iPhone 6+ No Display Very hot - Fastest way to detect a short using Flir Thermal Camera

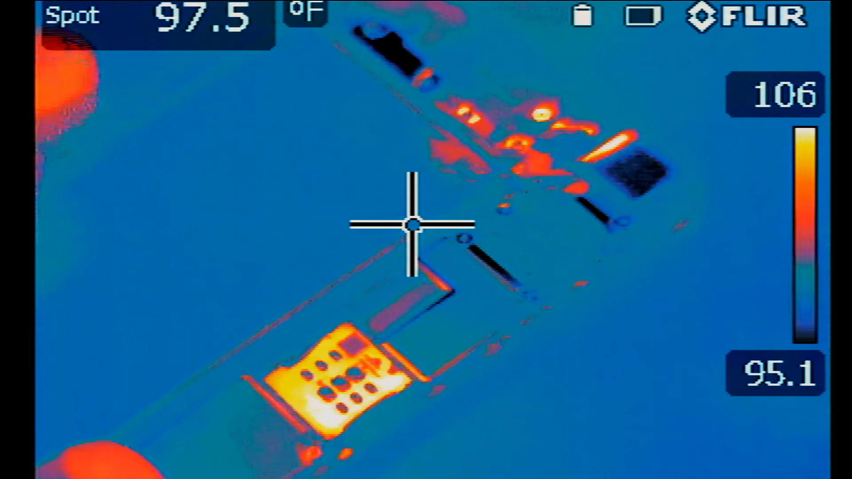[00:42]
On screen: spot 97.5°F
And I can see the whole phone under a thermal camera. I'm going to plug the battery in. So by plugging the battery alone without turning the phone, I do not see any hot spots.
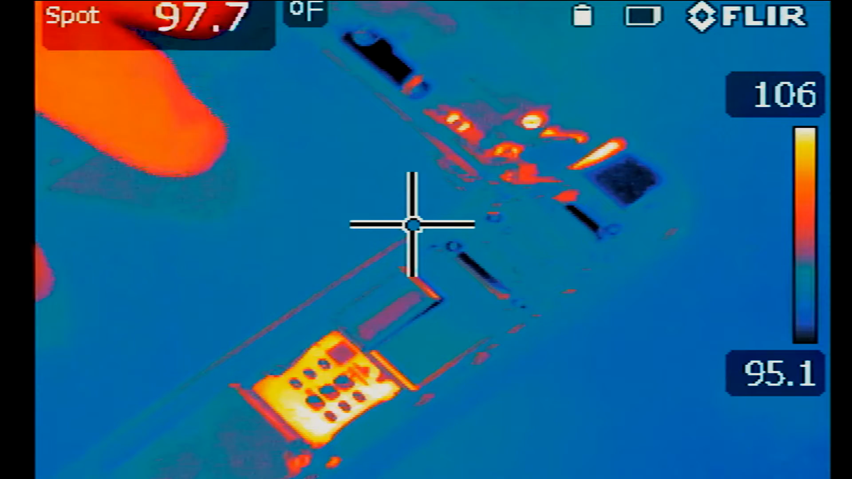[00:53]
On screen: spot 97.7°F, scale top 106°F, scale bottom 95.1°F
Okay, everything is normal. And now if I power on the phone.
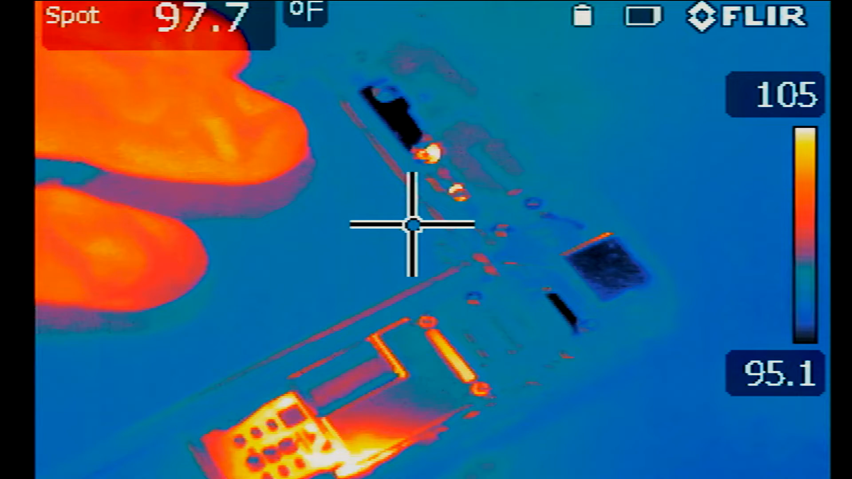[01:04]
On screen: spot 97.7°F
Okay, so heat is starting from down here. So what we have to do is remove the plate and look at what's under here.
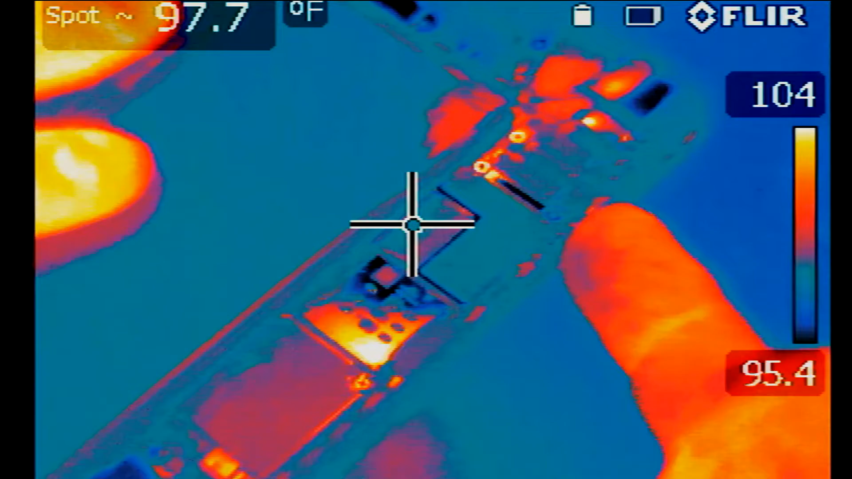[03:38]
On screen: spot 97.7°F
Press and hold. All right, so heat is being generated from this area here.
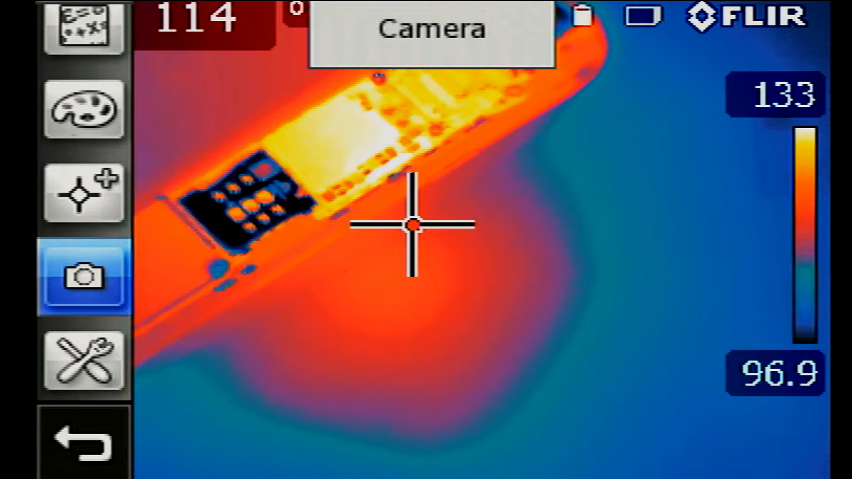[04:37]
Go to the zoom in menu of the thermal cam.
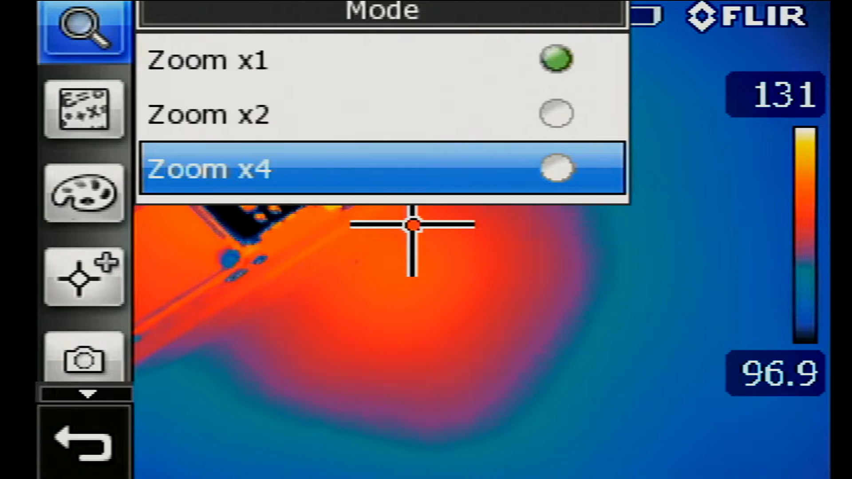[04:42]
And maybe we can zoom in four times 4x.
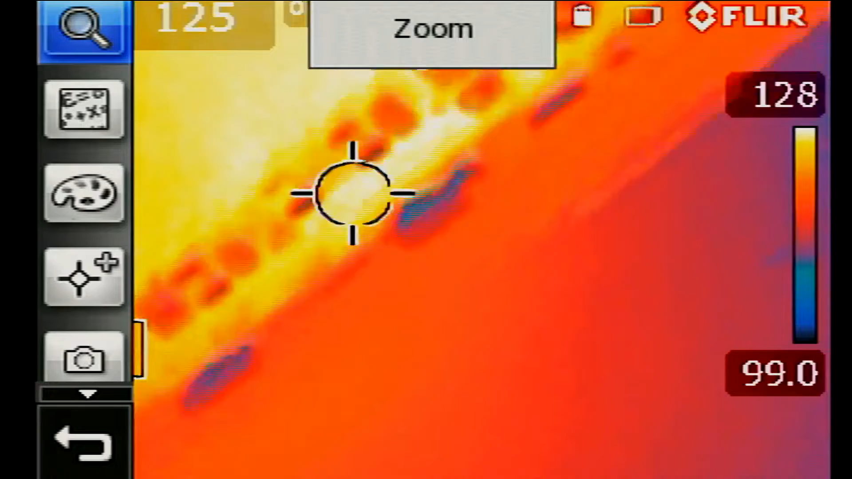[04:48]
Are we in focus? And I'm going to use the manual mode of the camera.
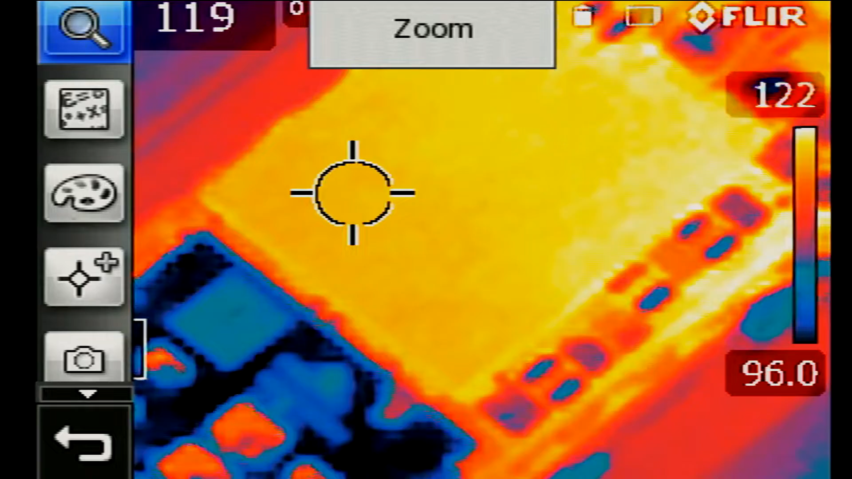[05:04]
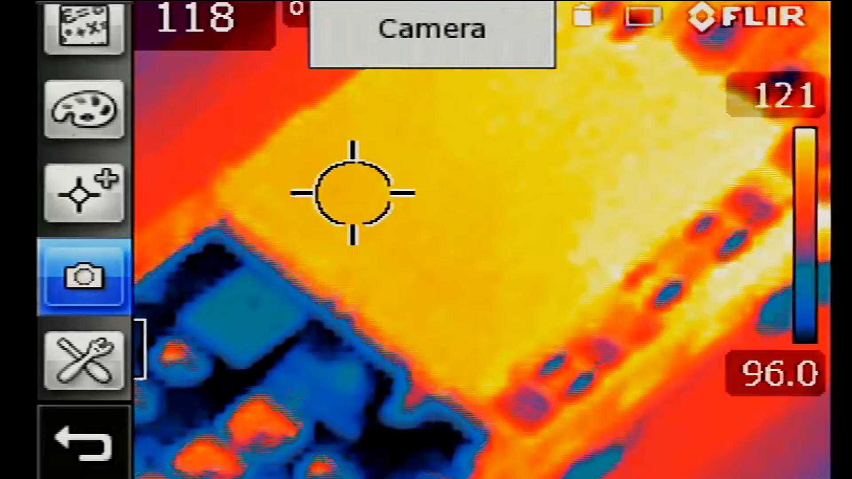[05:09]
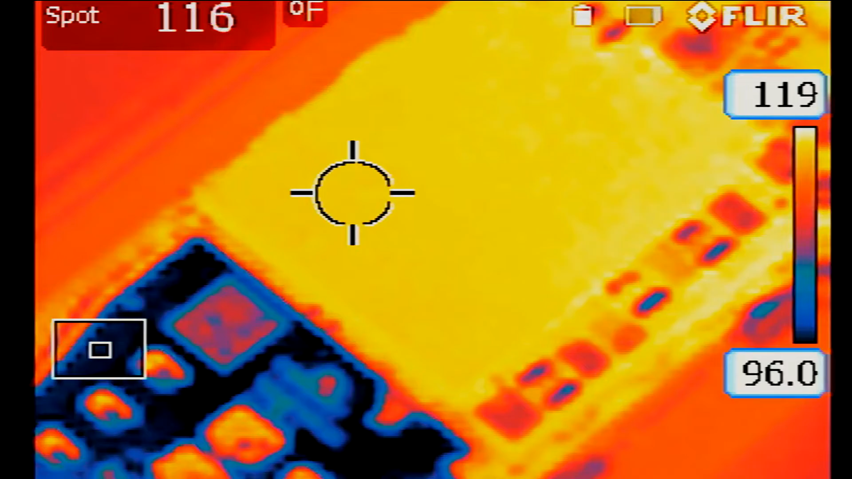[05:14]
On screen: spot 116°F
And we're going to ask the camera to show us only heat spots ranging from, let's say, 132 to 155. So we're not seeing anything now because we do not have anything on the board that is heating up between 122 to 155 degrees Fahrenheit. One, two, three.
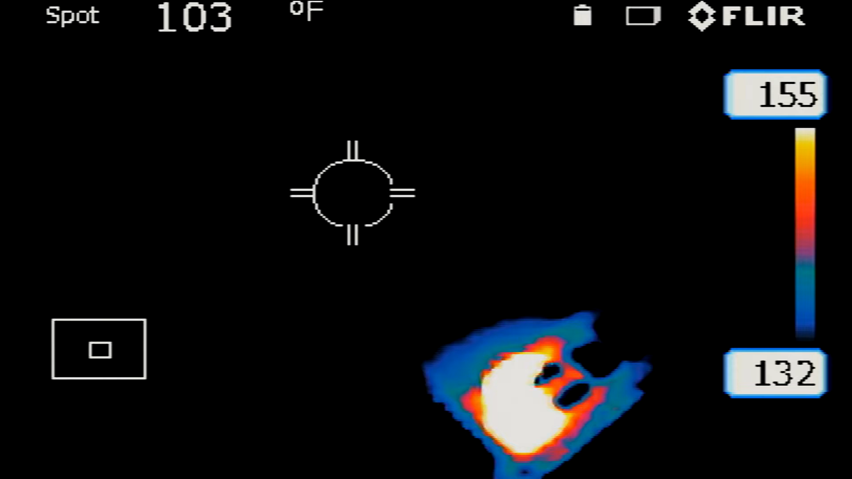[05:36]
On screen: spot 103°F
This part right here.
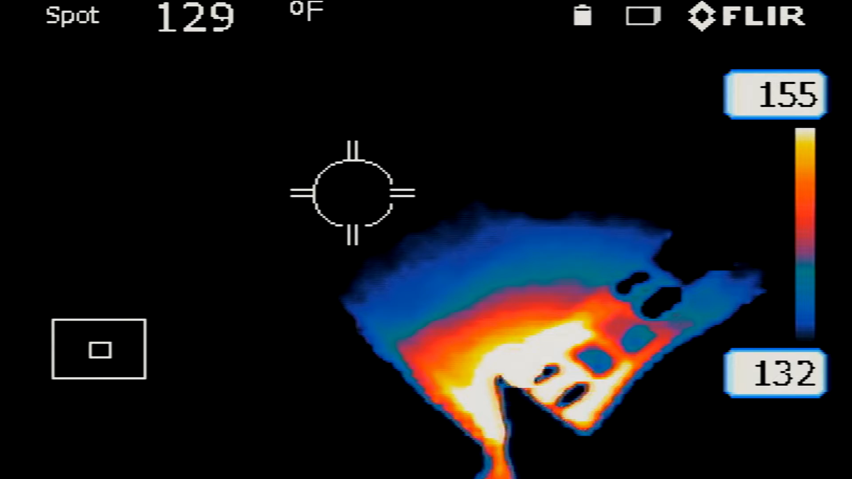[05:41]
On screen: spot 129°F
Okay, what I'm going to do is raise the temperature boundaries to a point.
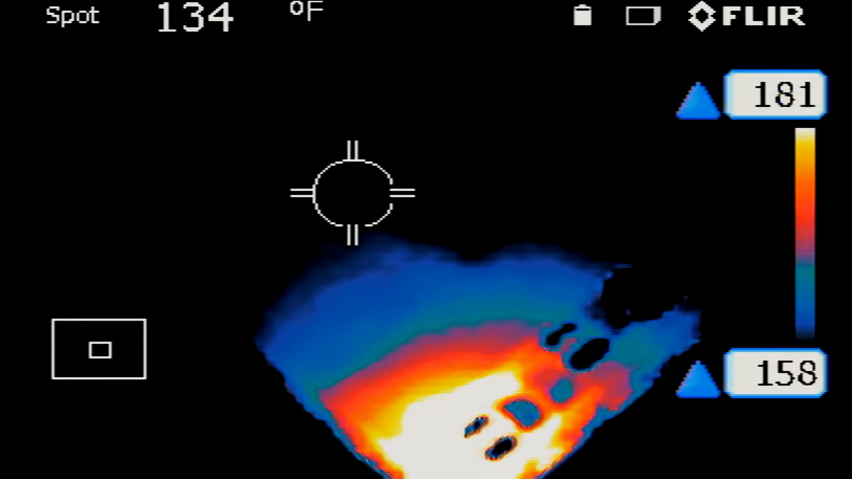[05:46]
On screen: spot 134°F
I'm going to raise it up so much so it pinpoints the hottest area on the board.
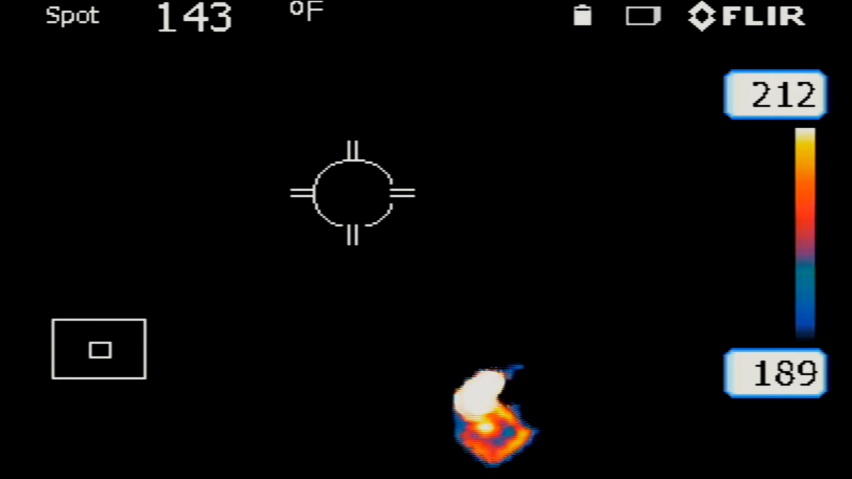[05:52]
On screen: spot 143°F
The hottest area on the board is usually the part that is creating the short.
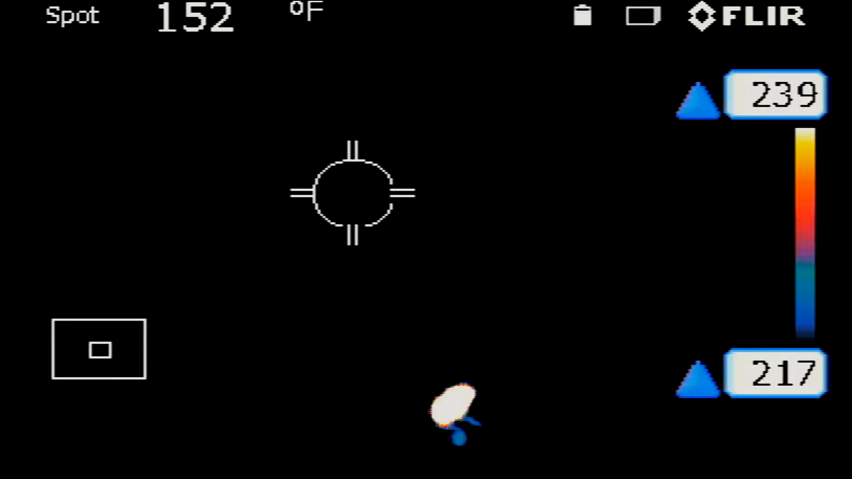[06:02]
On screen: spot 152°F
Because heat starts from that point and then spreads over to other areas on the board. So the hottest area on the board is the area that is causing the short. Okay, so this is the component that is heating up the most.